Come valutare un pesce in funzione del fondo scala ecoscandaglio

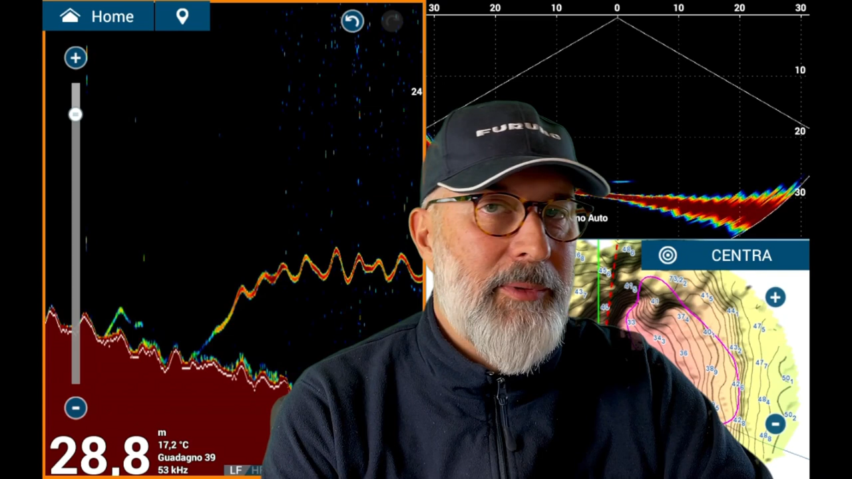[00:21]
On screen: depth 28.8 m, water 17.2°C
ma ci serve per poter valutare nel modo corretto i mark che abbiamo sull'ecoscandaglio. Quindi iniziamo
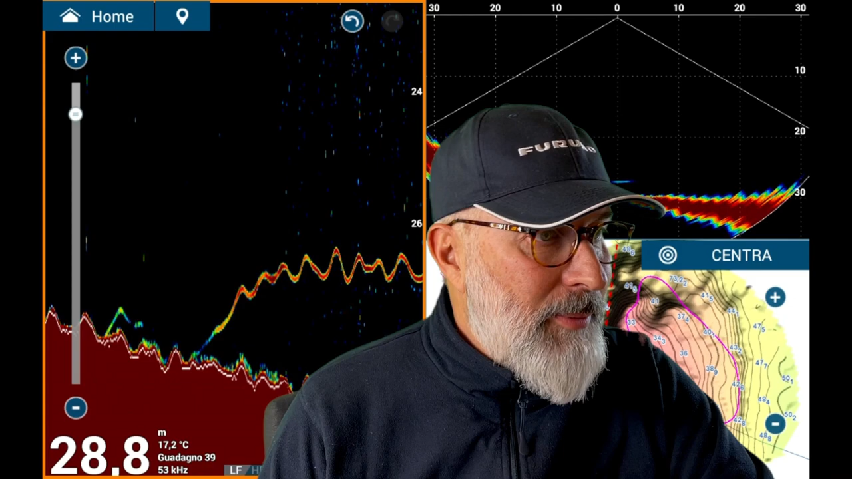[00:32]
On screen: depth 28.8 m, water 17.2°C
e vediamo insieme quali sono le cose che vanno a influire sul nostro ecoscandaglio quando varia la profondità.
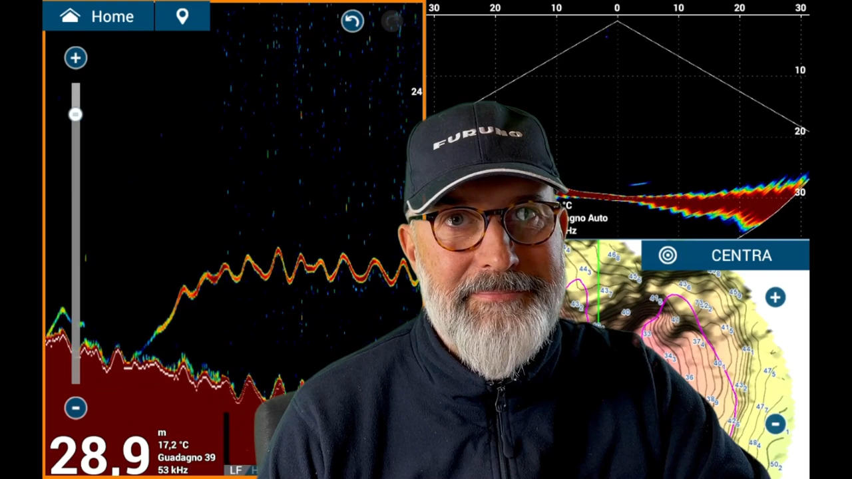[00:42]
On screen: depth 28.9 m, water 17.2°C
Adesso vi mostro alcuni piccoli esempi pratici, sono degli screenshot che ho fatto sul mio strumento, il Furuno TZT 3, dove andiamo a vedere dei target. Tenete sempre sotto controllo la banda laterale che si trova qui, in questo momento, a destra del vostro schermo. Perché a seconda delle misure e dei metri che rappresentano quella banda,
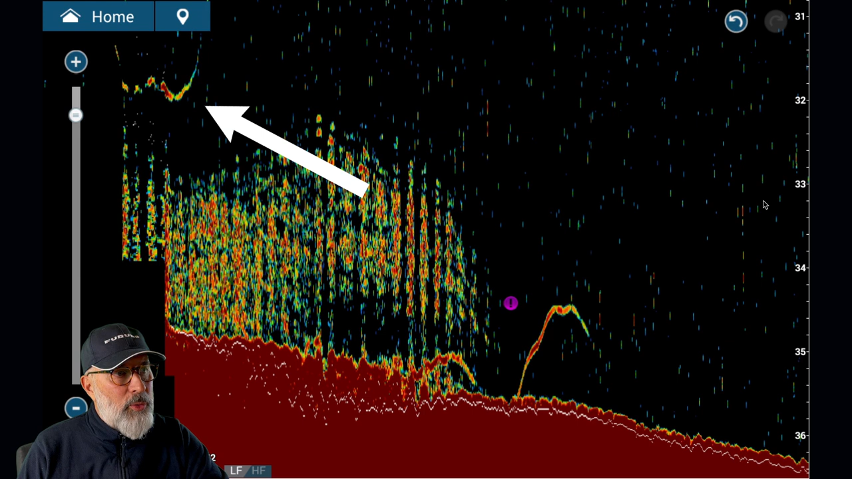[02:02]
Allora, in questo screenshot vedete del pesce foraggio, ci sono una serie di identici, uno sopra, dopo ne abbiamo uno sotto, che in realtà non è sotto il pesce foraggio, spostato e un po' fuori cono.
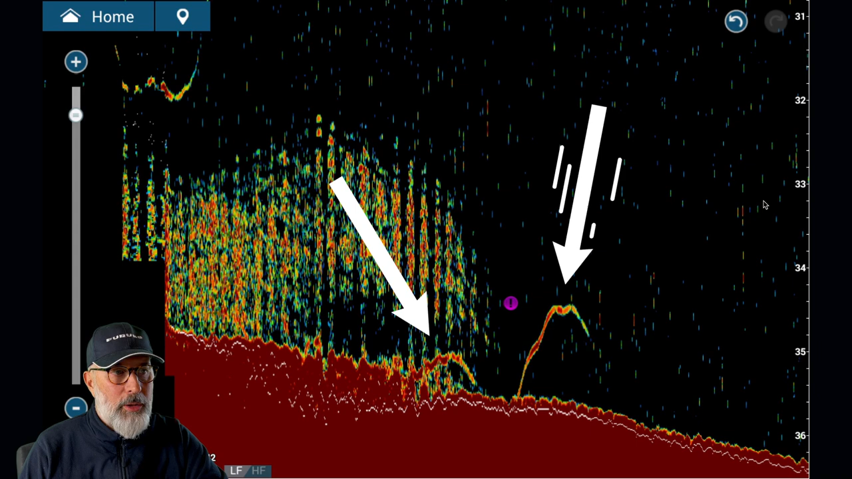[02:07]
E dopo ne abbiamo questo, che è stato abbastanza ben centrato.
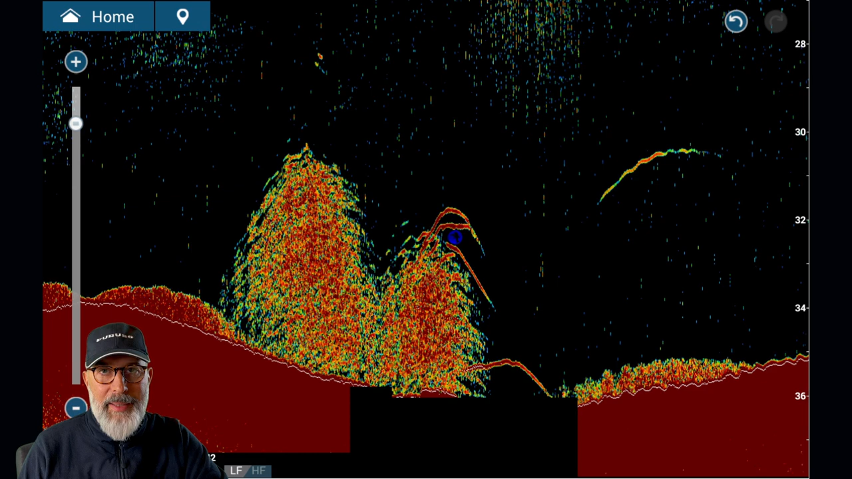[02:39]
Quindi nulla vieta a pensare che questo pesce che vi sto mostrando in questo momento è uno di quei quattro a cui sono passato sopra e che si è spostato ed è venuto dietro, un po' dietro rispetto alla barca dove stavo andando. Per capire quanto distante si trovano questi pesci e questo mark separato rispetto alla barca, io sono comunque obbligato a mettere un mark sopra i pesci e andarlo a vedere sulla cartografia. Ad occhio è molto difficile perché dipende dalla corrente, dalla velocità della barca, dipende da troppe variabili.
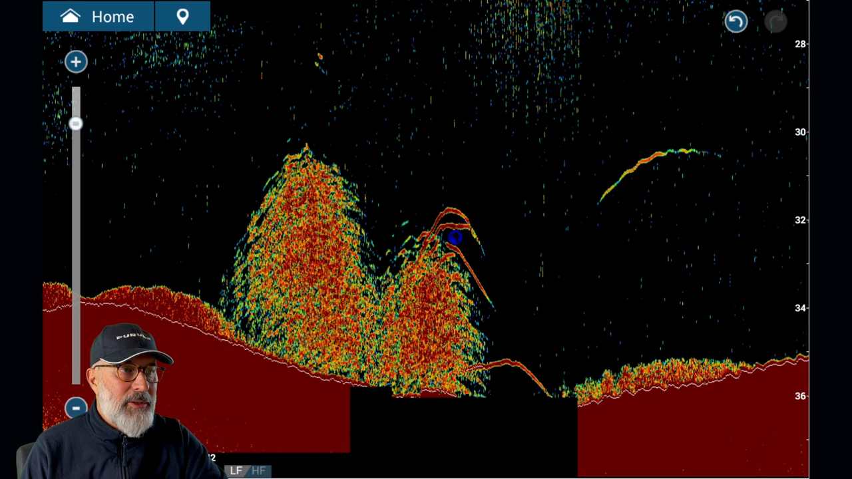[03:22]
Quindi si può presumere che dopo 30 secondi, un minuto abbiamo fatto circa 50-100 metri, ma sicuramente non è una stima precisa. Per sapere esattamente dove si trova il mark, dove erano i pesci quando ci siamo passati sopra, dobbiamo mettere un punto sui pesci e andare a vedere la cartografia. Vediamo un altro screenshot, ecco qua. Anche qui abbiamo quattro pesci. Allora valutiamo sempre la scala di pesca. Qua siamo sui 34-36 metri. Stiamo usando lo shift che per certi aspetti è simile allo zoom.
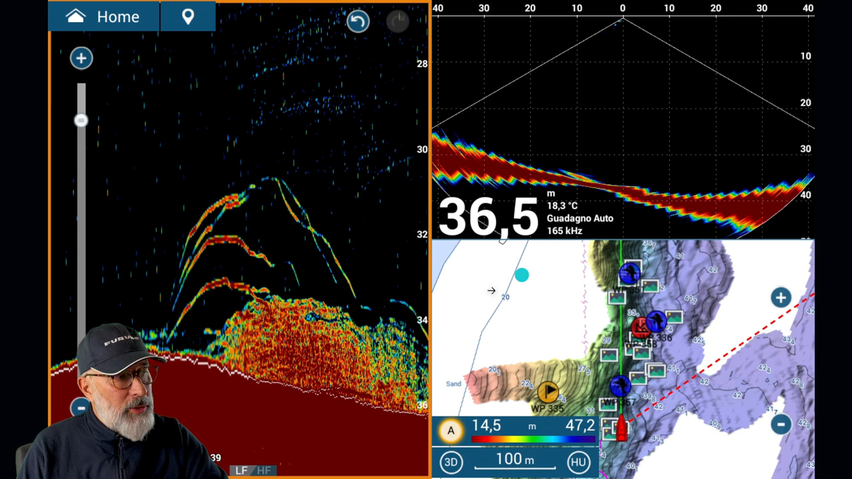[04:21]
On screen: depth 36.5 m, water 18.3°C
Se non l'avete visto andate sul canale lo troverete. Detto questo, come vedete, adesso mi sposto così vedete anche la profondità che era assegnata. Ecco qua, 36 metri.2. E con lo zoom questi mark diventano importanti, nel senso che effettivamente si vedono molto bene, sono molto ben disegnati.
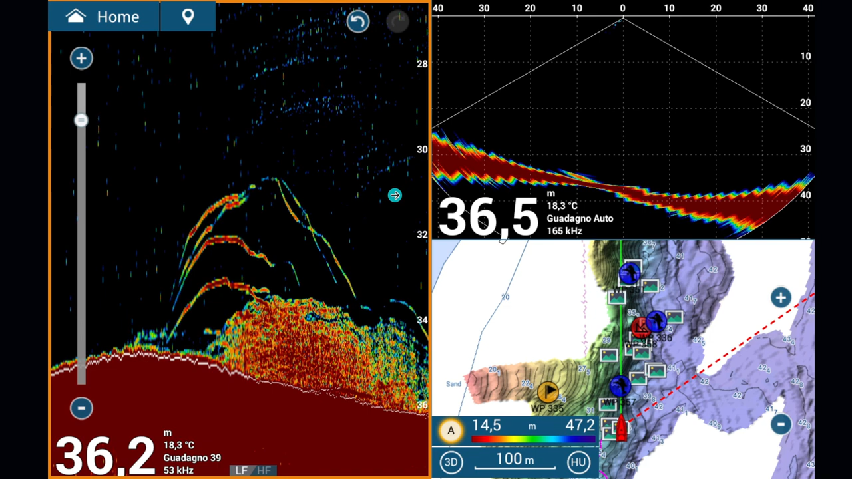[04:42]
On screen: water 18.3°C
Quindi, questo è dovuto al fatto che sto usando appunto lo shift. Sarebbe uguale se usassi anche lo zoom con meno dettaglio, ma sarebbe la stessa cosa fondamentalmente. Ecco un altro screenshot. Anche qui si leggono benissimo i dettagli. I mark sono grandi. Questi sono pesci che vanno dai 4 ai 6 kg. Questo ve lo dico un po' per l'esperienza mia personale.
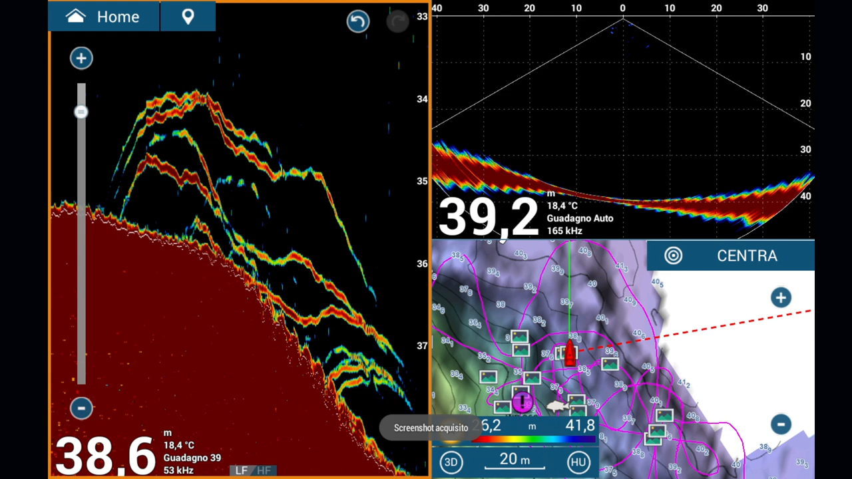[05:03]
On screen: water 18.4°C
Ho pescato tante volte e ormai ho preso parecchi pesci e quindi mi è abbastanza facile valutare un po' ad occhio le dimensioni dei target. Questo potrebbe essere un pesce un po' più importante. Qua siamo sui 41 metri, sempre con lo shift.
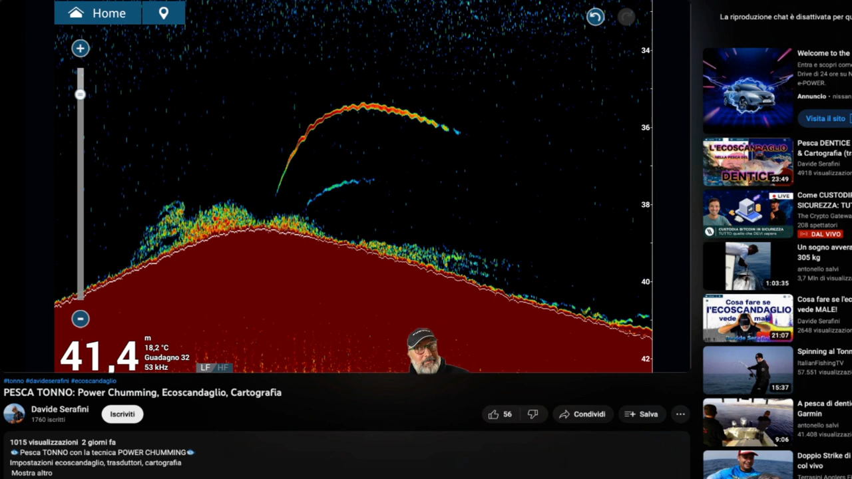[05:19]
On screen: depth 41.4 m, water 18.2°C
Andiamo a leggere dai 33 ai 42 metri, quindi non è uno shift troppo esagerato. Ogni tacca qua a sinistra rappresenta un metro.
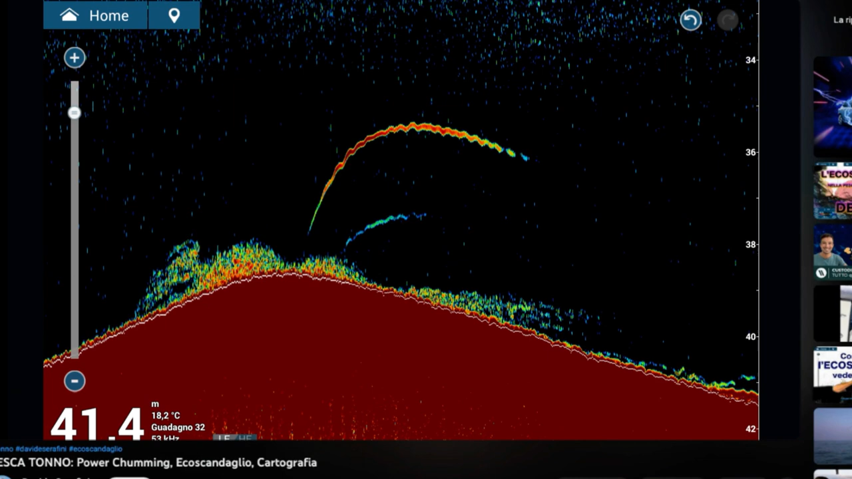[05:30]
On screen: depth 41.4 m, water 18.2°C
Il mark è molto, come potete vedere, lento perché è rimasto sullo schermo per tantissimo tempo. La scala di scorrimento è sempre 1 a 1, è quello che tengo sempre io, con la velocità standard 1 a 1. Si vede anche un altro pesce che probabilmente è un po' fuori del cono. Non è un pesce piccolo. Se vedete è rimasto parecchio tempo nel cono anche se non abbiamo nessuna parte rossa.
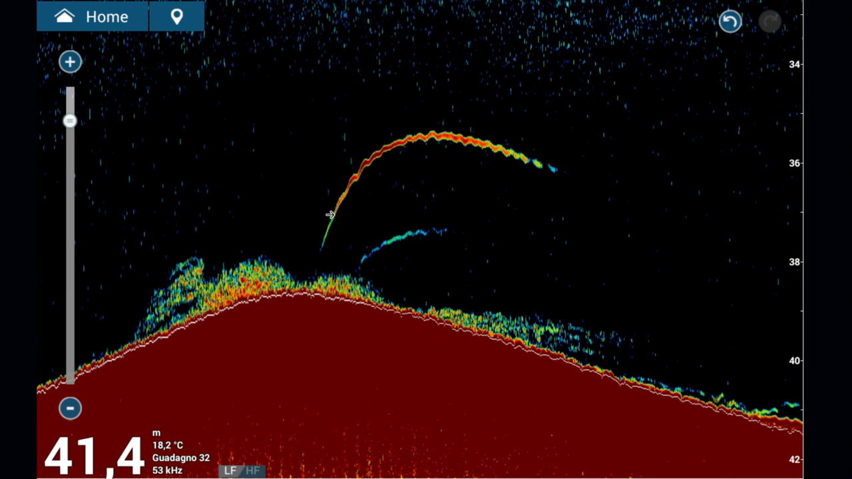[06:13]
On screen: depth 41.4 m, water 18.2°C
È comunque un pesce di taglia che non era esattamente sotto la barca. Questo invece è rimasto per un certo tempo proprio sotto la barca e dopo pian pianino si è spostato. Questo qui probabilmente è una ricciola, non è un dentice. Il dentice fa dei mark leggermente diversi.